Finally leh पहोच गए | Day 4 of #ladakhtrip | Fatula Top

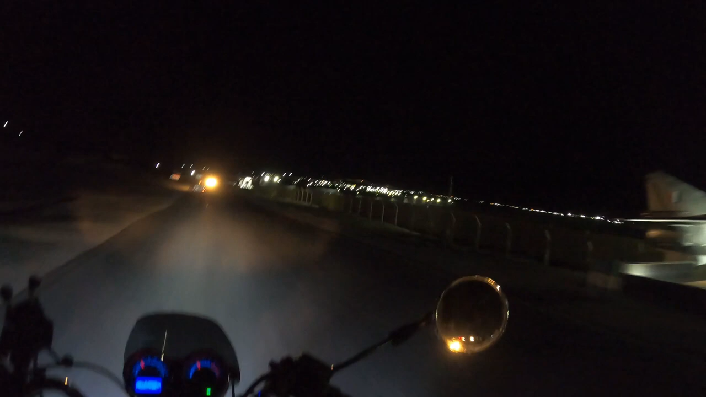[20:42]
ले सिटी हमारी आई डोंट नो कितनी जस्टिफाई कर यह गोपर कैमरा लेकिन लाइट तो आप देखी सकते हो पूरी यह ले सिटी है यह
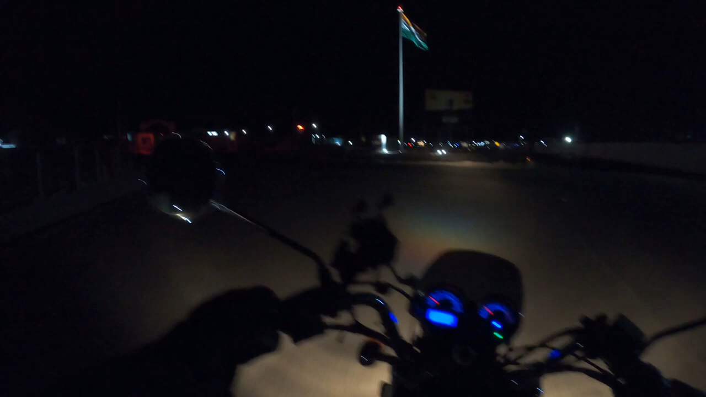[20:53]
हमारा विजय जाओ यह आप यह में यह तरन गा मारा देख सकते हो आप यह ना सामने कितना सही लग रहा है कल तु बसु आख वापत हम यह आपको दिखाएंगे यह आपका ले सिटी और चलो डेरेक्टर मिलते हैं आपको अपको होटेल में